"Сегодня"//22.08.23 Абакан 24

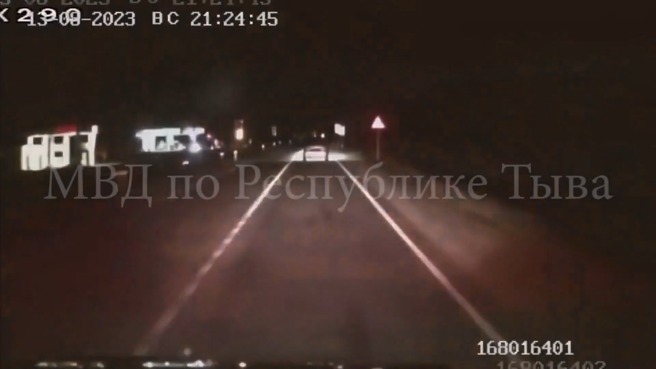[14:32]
водитель создал угрозу жизни и здоровью других участников дорожного движения, выезжая на встречную полосу. Тогда в ход пошло табельное оружие. Полицейский несколько раз выстрелил по задним колесам машины. Когда нарушителя остановили, он попытался сбежать и на своих двоих, но не сумел. Оказалось, что 21-летний водитель был бесправ и пьян.